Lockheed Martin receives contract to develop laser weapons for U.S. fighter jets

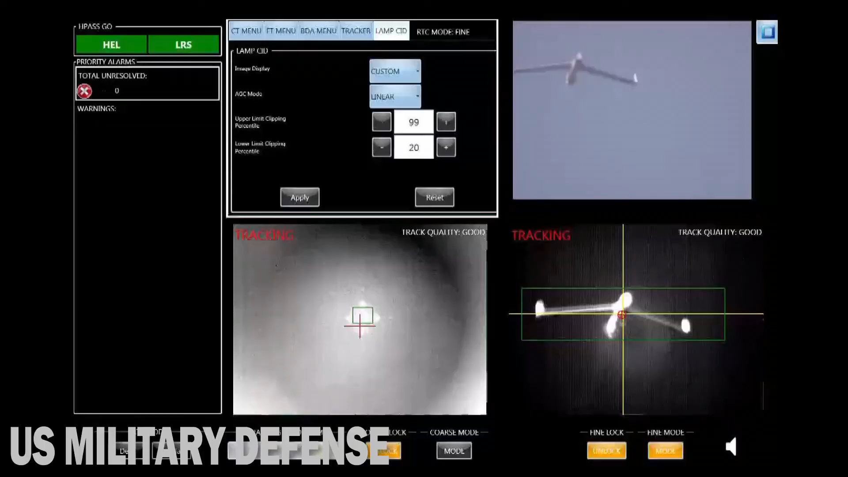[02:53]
Lockheed successfully shot down five drones with its new Athena laser system.